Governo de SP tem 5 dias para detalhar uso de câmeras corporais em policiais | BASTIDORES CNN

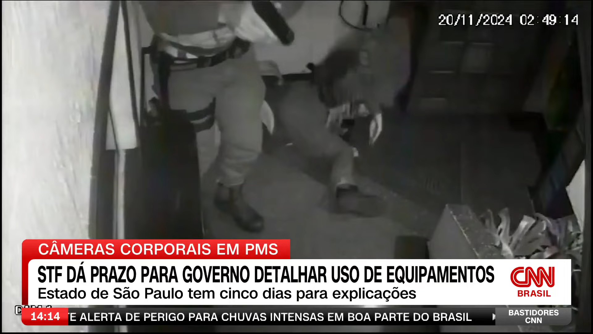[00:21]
Depois que um estudante de medicina foi baleado e morreu durante uma abordagem policial em um hotel aqui em São Paulo, o presidente do Supremo Tribunal Federal, Luiz Roberto Barroso, estabeleceu um prazo de cinco dias para que o governo estadual apresente detalhes sobre o uso das câmeras corporais usadas pela PM.